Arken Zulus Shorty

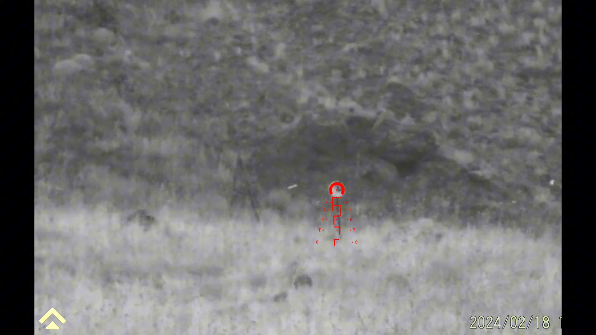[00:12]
I am now in night vision mode. IR up. 6.5 Grendel, 350 yards.